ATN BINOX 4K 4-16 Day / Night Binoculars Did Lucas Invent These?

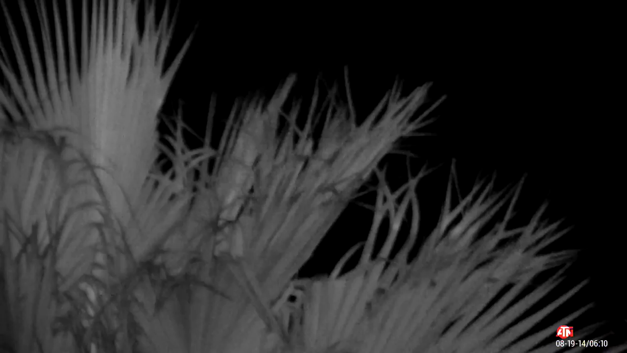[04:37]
and you have these things out, you can go ahead and hit that record button and record everything that you see in 4k.
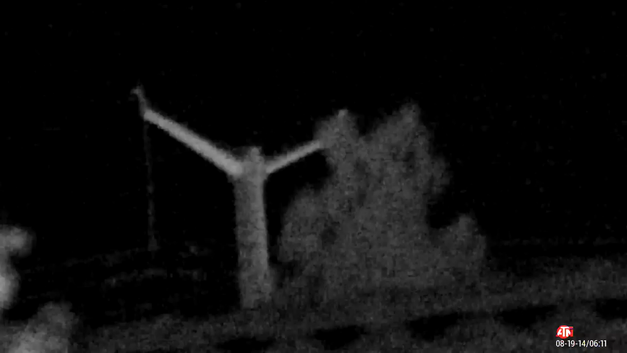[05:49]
So I was looking at something that was over a half a mile away with the infrared on at night. It's basically some power lines that are, you know, down the street from my house, about a half a mile. And I was able to zoom into that and still be able to see that at night. It's completely pitch black.
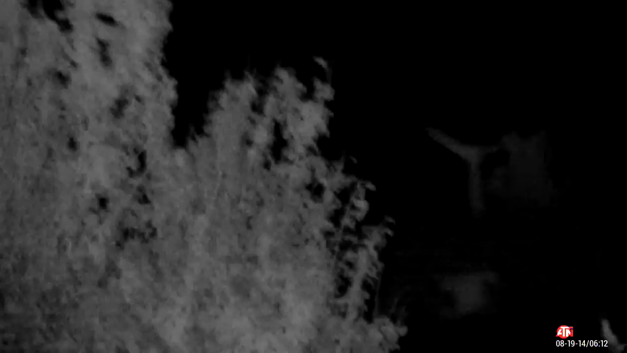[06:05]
There is no illumination, nothing other than moonlight hitting that power line. And again, with the infrared illuminator on this and, you know,